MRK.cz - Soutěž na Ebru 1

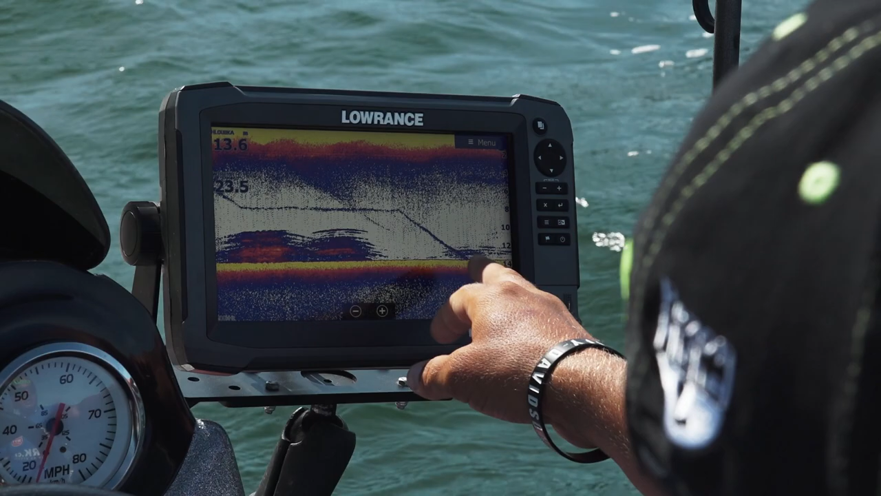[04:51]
Takže další problém v tom, abych se pořádně zakotvil, že nemůžu samozřejmě tu kotvu pustit do těch stromů. Tak jsem chviličku počkal.
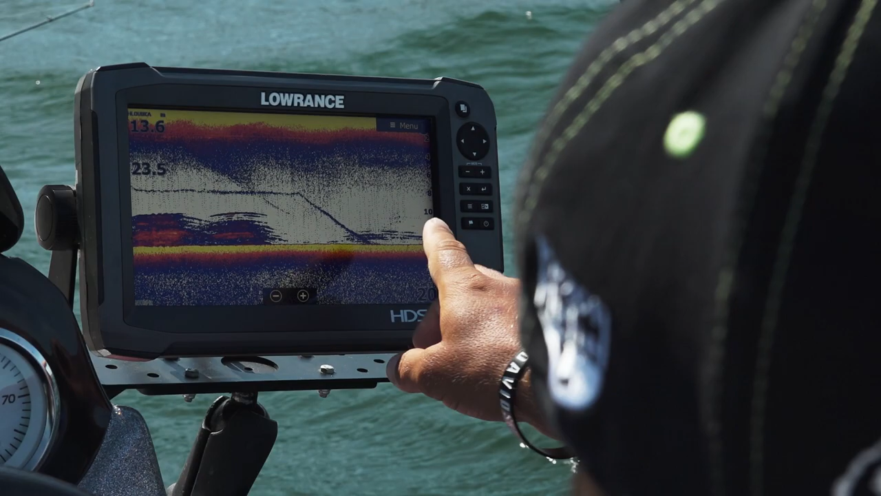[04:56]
Tohle už jsou stromy, které já lízám jenom bokem slunaru, už nejsou vykresleny červeně.
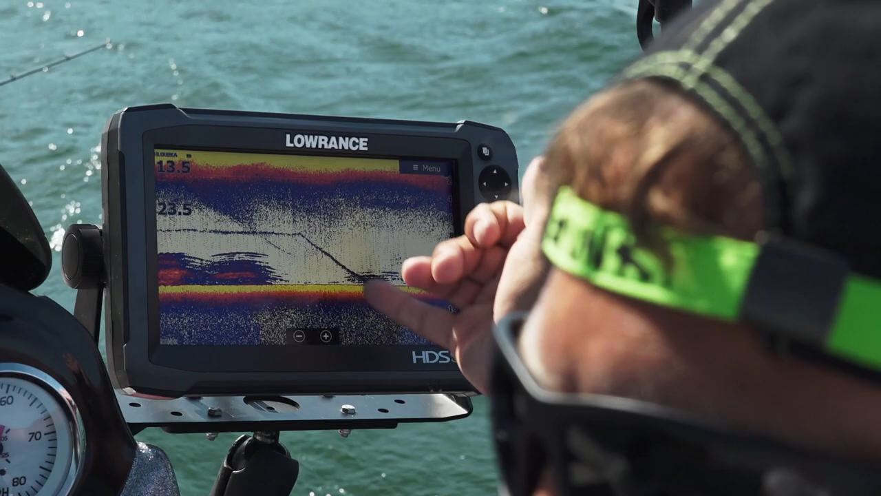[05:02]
Takže jsem věděl, že tady už tu kotvu můžu spustit a ta kotva mi nezůstane na věky věku v těch stromech vyset.
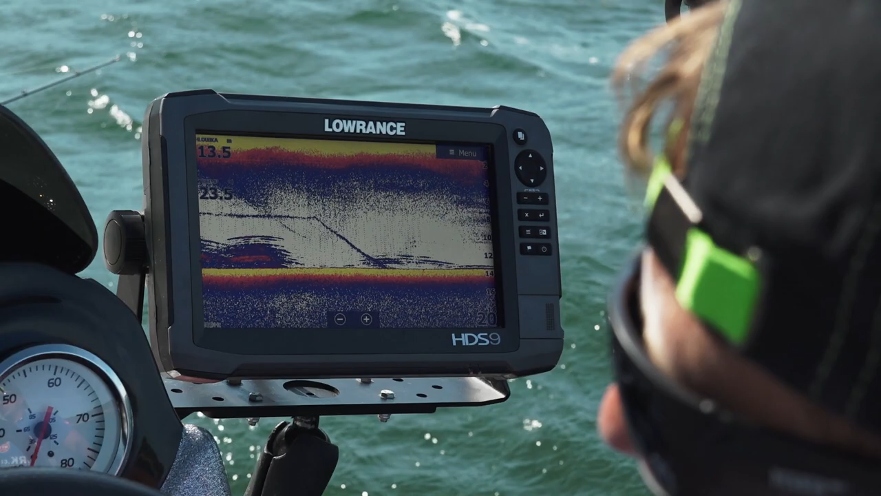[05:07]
No a teď musíme čekat tak dlouho, až na té kotvě.
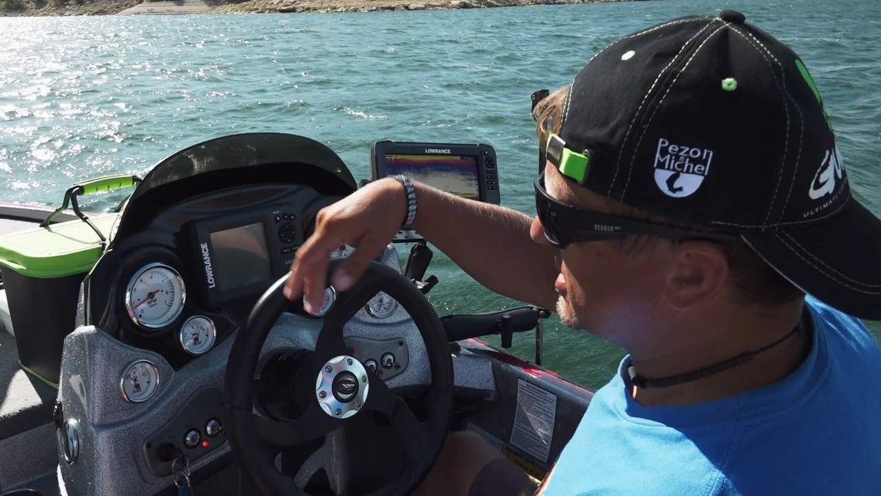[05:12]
Ta kotva se sama odvíjí teďka, jak nás ten vítr táhne. Musíme brát dlouhatánskou vůli, aby ta kotva šla do dlouhého úhlu. A pak záretujeme a uvidíme, jestli se udržíme nebo ne. Bohužel ten vítr je tak silný a ta lodi je tak těžká, že je to velký problém. Tady se nám krásně zvedají sandáti. Jeden, dva, tři, tady vidím.
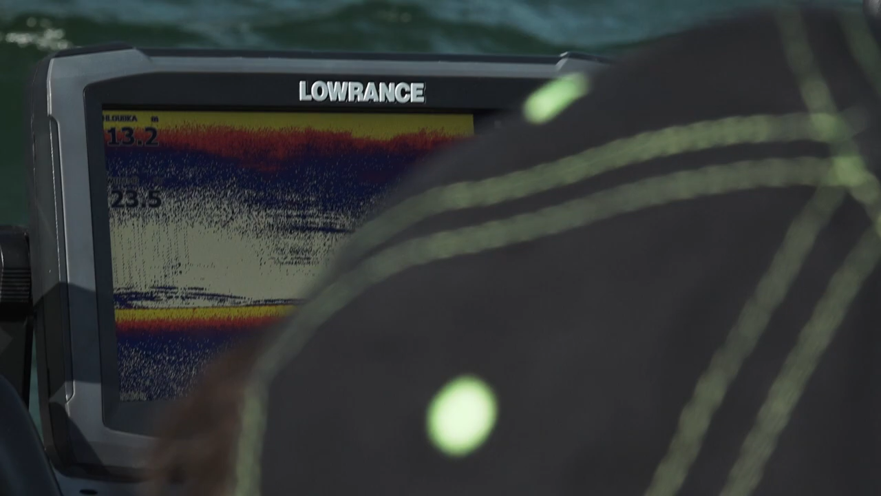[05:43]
Jeden je modrý, to znamená, že tady máme šanci, že jsme se kousli. Krásně dva červený. Jestli jsme se kousli, tak jsme se kousli o nějakou halus. A je to v ríci. A zase mám 100 euro na dně jebra. Jaký máme u Alondro? Akorát. A nedošlo nám náhodou lano?
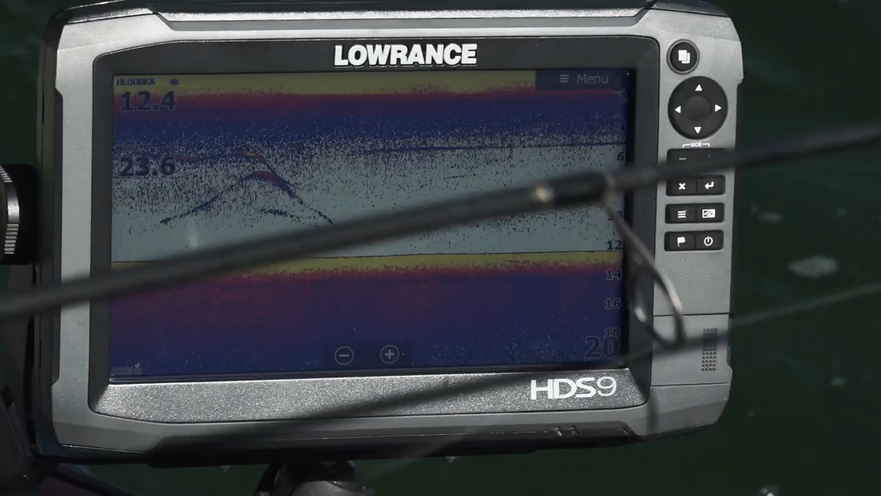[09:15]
Tam vidět nějaká ryba? Jojo. Tady jsou krásnými dva candáti ve sloubci. Možná to je jí příčinou, proč nám neberou.
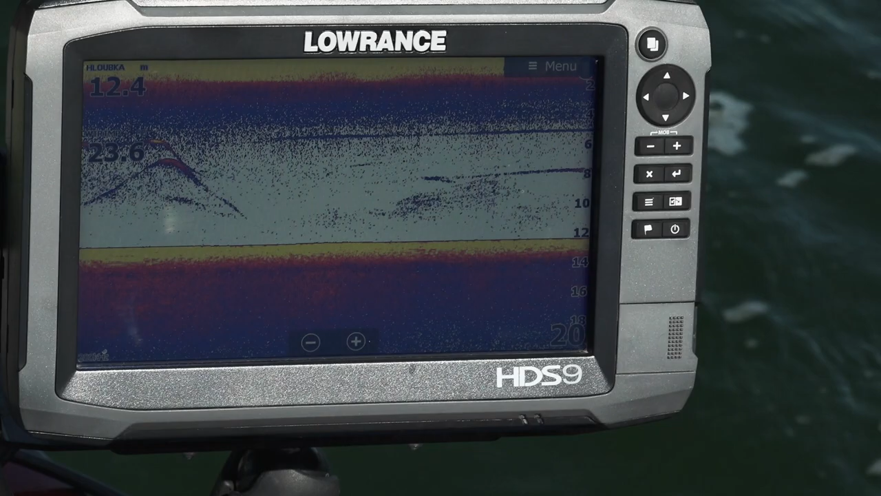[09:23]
Že by vyjeli ze skal? Že by vyjeli ze skal. Zase ne.